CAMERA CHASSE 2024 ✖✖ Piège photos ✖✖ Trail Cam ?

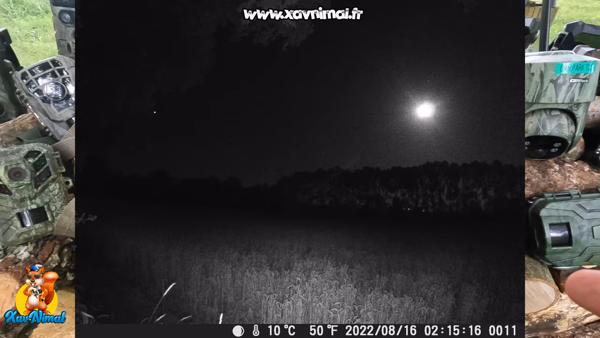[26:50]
Ça vous permet par exemple de filmer un coucher de soleil, de filmer un arbre qui va pousser, de voir la différence sur la nature.
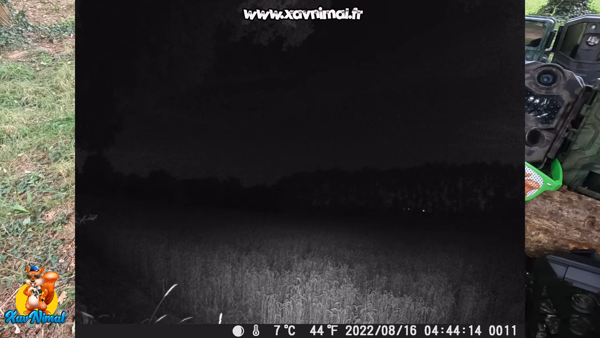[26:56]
Vous prenez une photo par exemple toutes les heures,
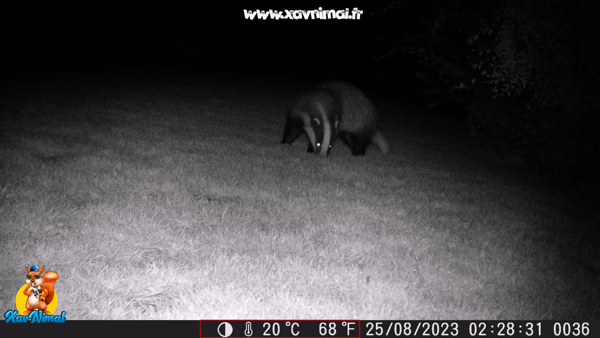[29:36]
La température. Bon, la température, bien souvent, elle est un peu bizarre.
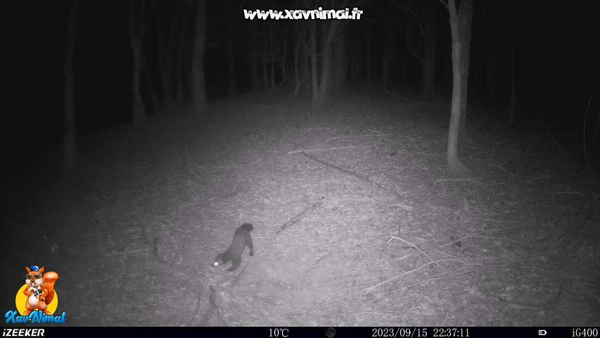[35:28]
Que fait-elle la nuit? Là, sanglier, tranquille.
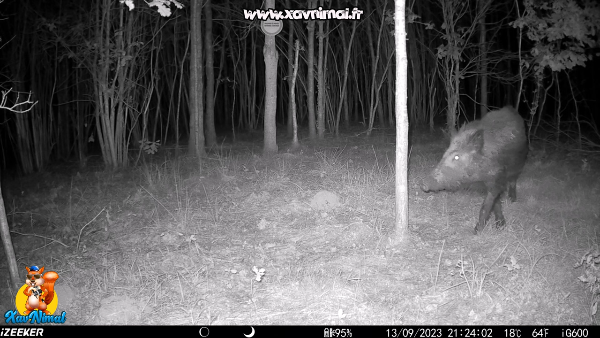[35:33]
Alors, j'espère que j'ai répondu à un maximum de questions que vous posez à propos de la caméra chasse. L'idée, c'est bien entendu de vous expliquer un peu
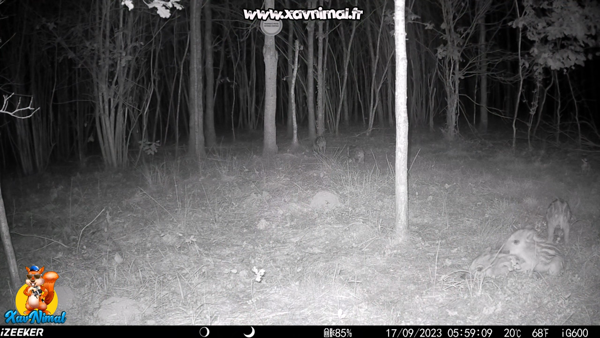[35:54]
toutes les vidéos que je fais, vous pouvez les retrouver également sur mon site internet, là sur ma chaîne YouTube, ou me suivre sur les réseaux sociaux et là vous verrez pas mal de choses. En tout cas, caméra chasse, ça permet de voir. Vous ne serez pas visible si vous étiez dehors.
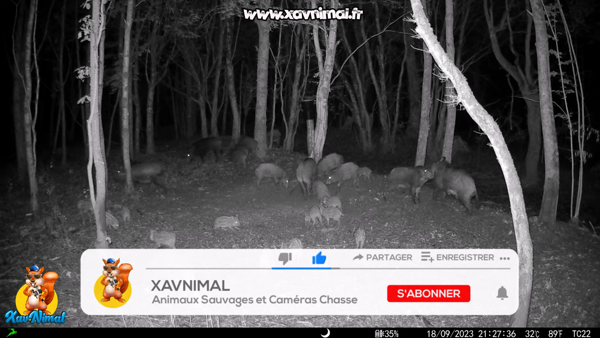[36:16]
Regardez là, c'est quelques sangliers qui sont là.